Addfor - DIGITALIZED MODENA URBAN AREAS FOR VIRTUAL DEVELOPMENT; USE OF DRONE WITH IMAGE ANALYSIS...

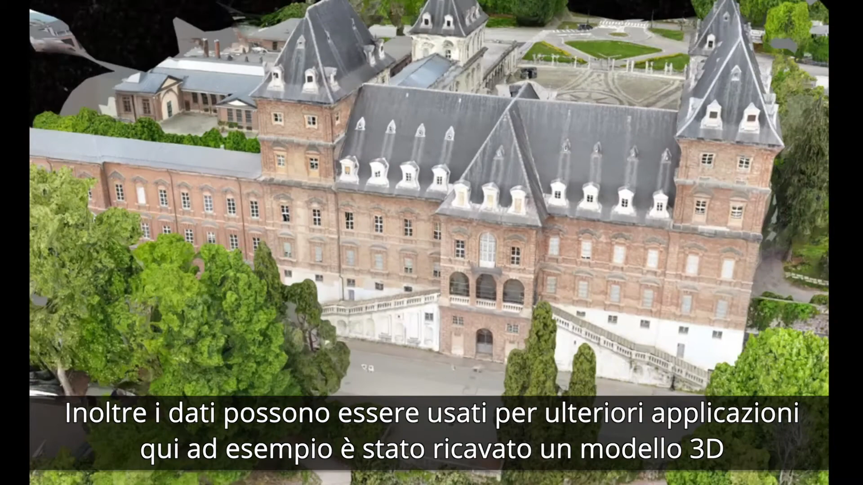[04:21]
For example, drone video streams can be used to create high-definition 3D maps of the area overflown, like in this case.
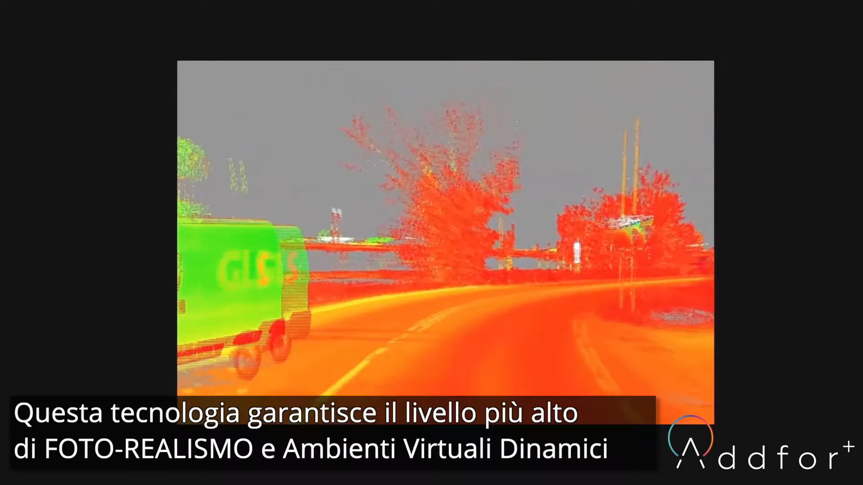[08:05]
This technique ensures high level of photorealism and the 3D environment can be used to exploit all the advantages of working with the synthetic navigable space.